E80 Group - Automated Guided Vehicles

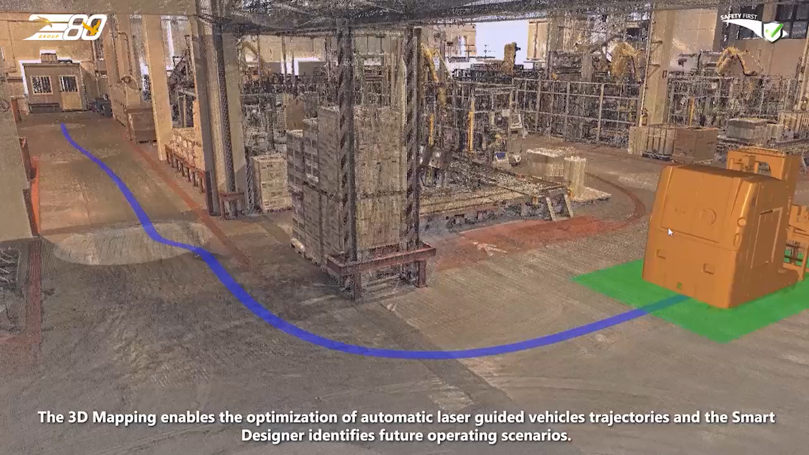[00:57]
The 3D mapping enables the optimization of automatic laser-guided vehicles' trajectories and the smart designer identifies future operating scenarios.